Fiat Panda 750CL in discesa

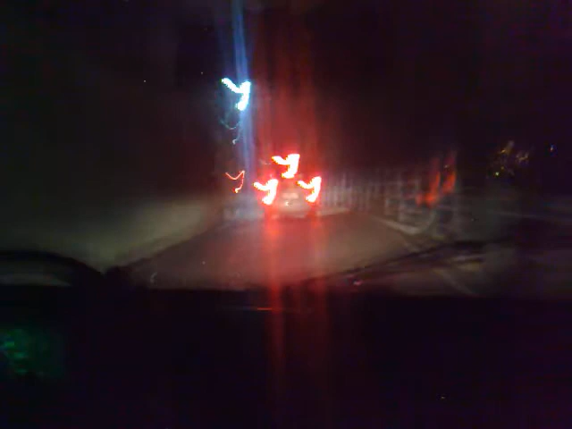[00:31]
Sembra la scopietta. Pensate che può fare la caso fatta a caso.
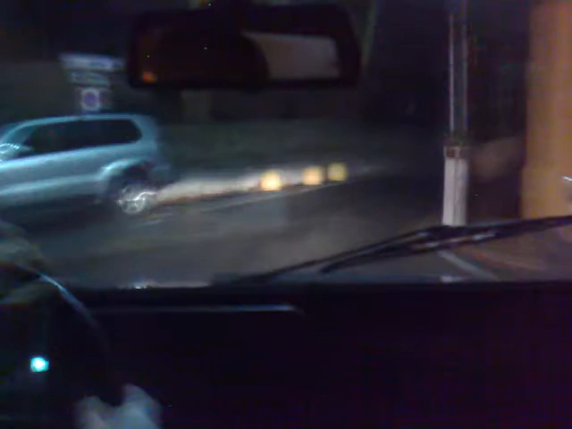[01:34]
Con il 4x4. La dis? Oh. Il dis? Te vis, ma sa fa? Basta con un sistrat. Te che davanti in bigul che frena, ti tal su passa con la maniera qui. Te gira, ti tra track. Ma te vis che tu pieta che fa? Te le fai proprio bella. Ma che là? Oh, la madonna, se ne devo da gira col culo anche. No, ma a parte scherzi, dite che sono già giù o sono ancora su?
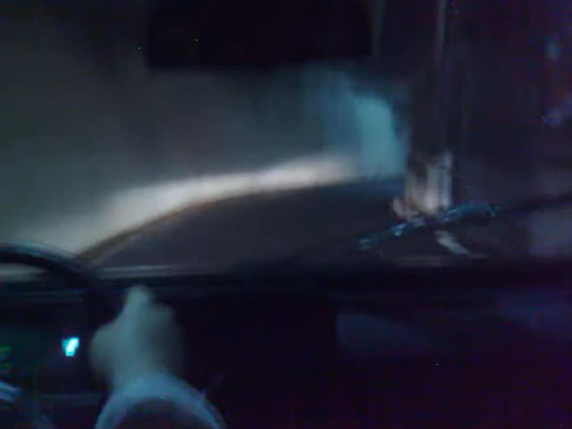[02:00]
Sare. Destita, se ti avevo un qua in che domanda. Ah no, in là. In là? Due? Ah no, era una macchina che le andava.
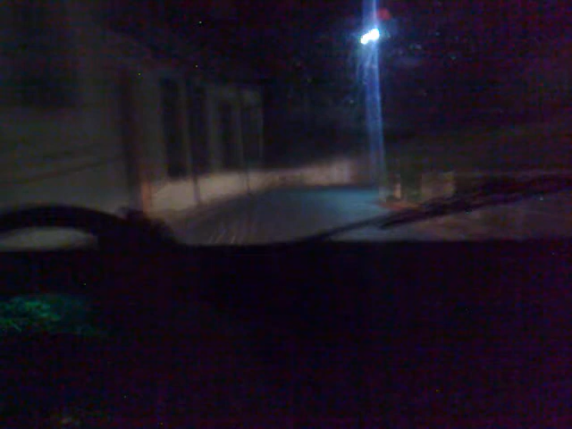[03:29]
Ma no, ma mi l'ho vista un jeepone davanti. Ma... Ah, vede anche io. No, vede anche io che avresti.